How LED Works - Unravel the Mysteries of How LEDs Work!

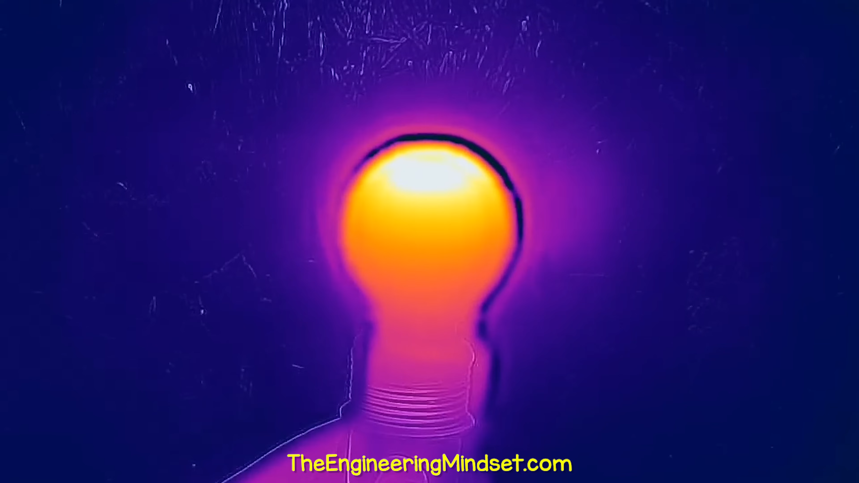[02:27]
In this design, the electrons collide with atoms in the filament, and these collisions produce heat.
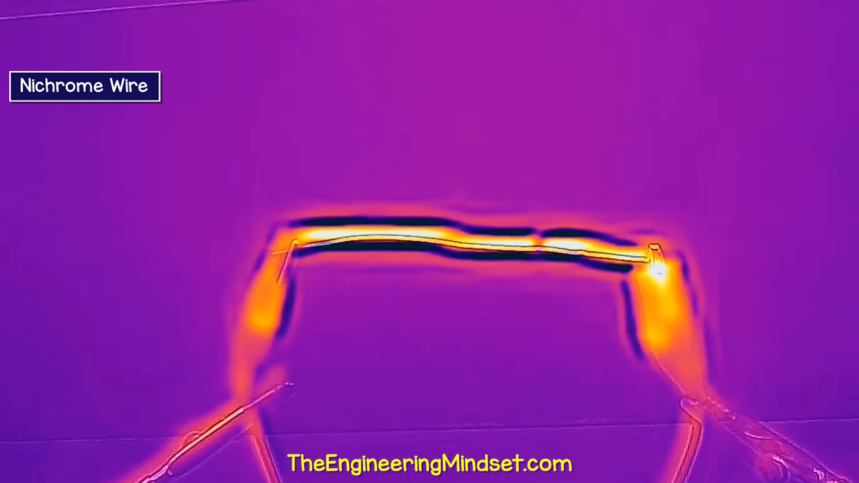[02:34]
The filament heats up so much it produces visible light.
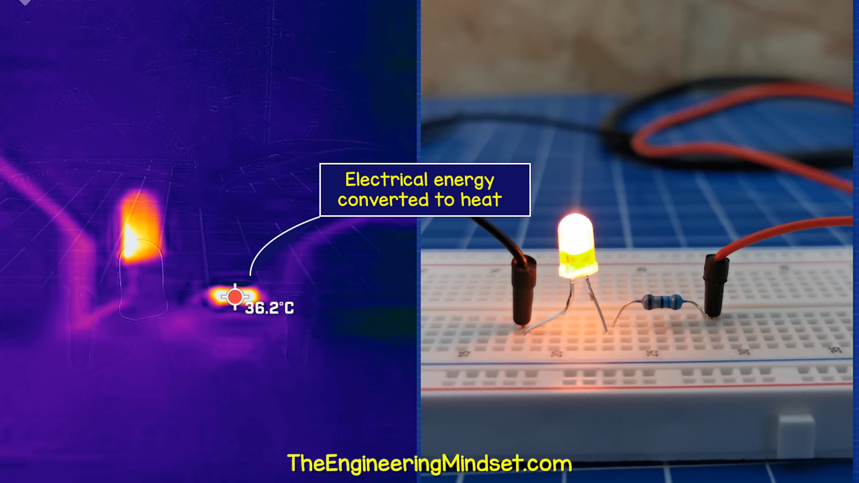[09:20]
On screen: spot 36.2°C
It is literally turning the electrical energy into heat to remove it.